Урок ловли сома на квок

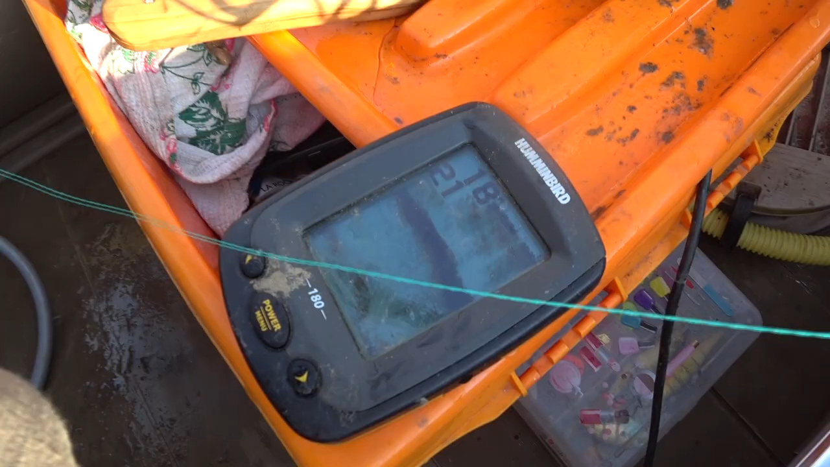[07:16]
Вот 18, 19. 15 метров от берега. Можете себе представить. Лёш, что изображает этот звук?
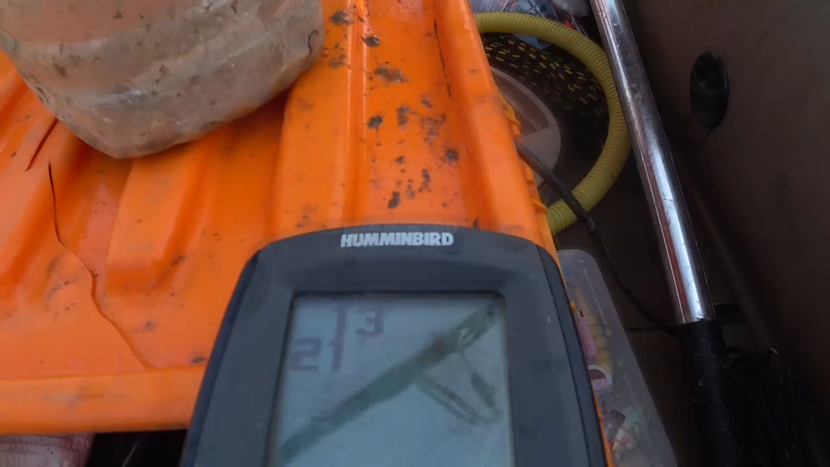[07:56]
А, ну вон, видны даже сомики, которые всплывают. Что-то мы тащим.